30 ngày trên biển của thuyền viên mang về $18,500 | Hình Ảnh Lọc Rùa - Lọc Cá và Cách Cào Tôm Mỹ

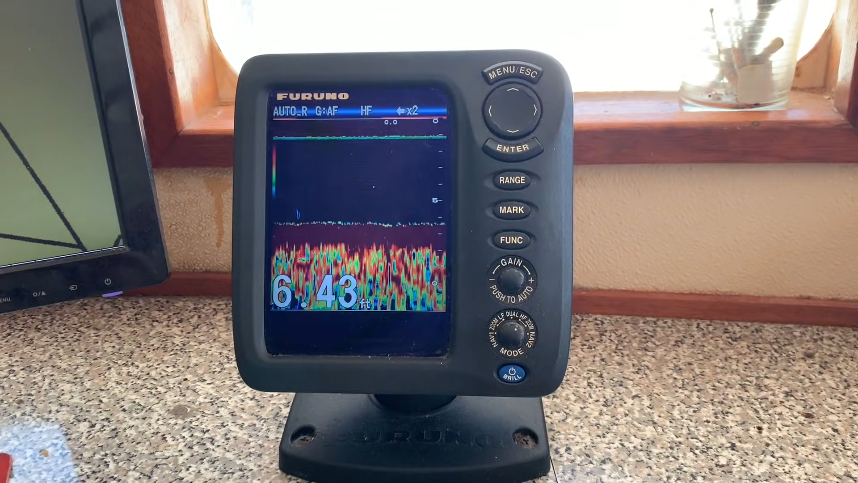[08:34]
On screen: depth 6.43 ft
độ sâu có bao nhiêu nước, là cá luôn các bạn.